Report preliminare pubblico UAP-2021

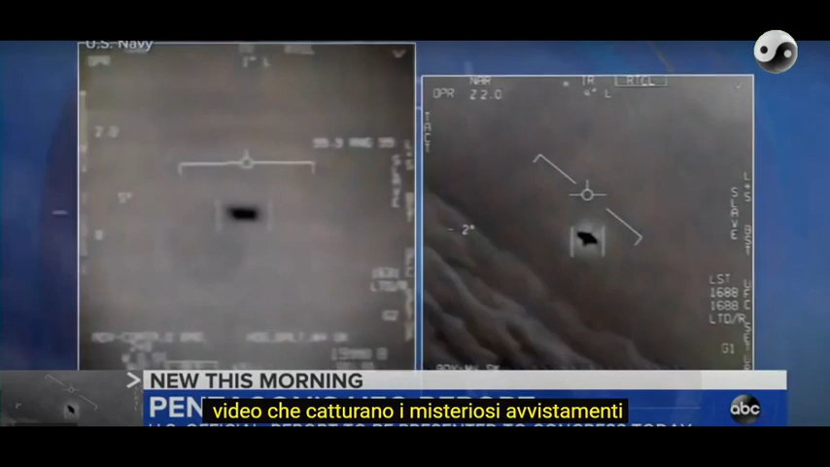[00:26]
Hey, I got it! Something flying incredibly fast.
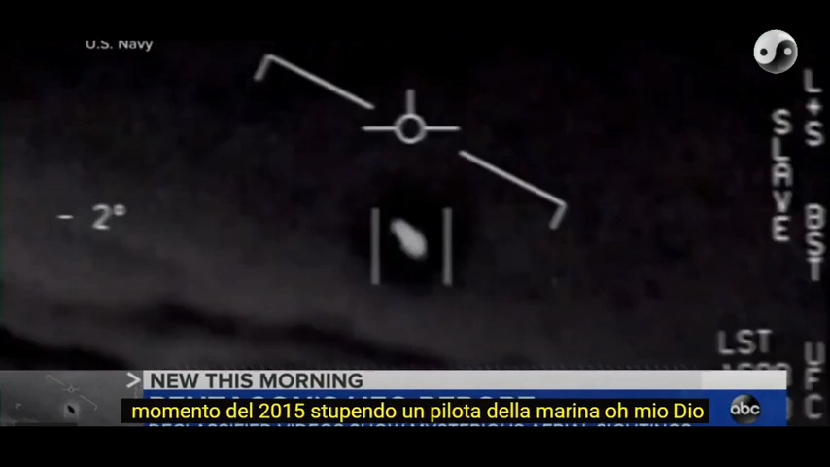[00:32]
This moment from 2015, stunning a Navy pilot. Oh, my gosh. We're all going against the wind. The wind's 120 miles from the west.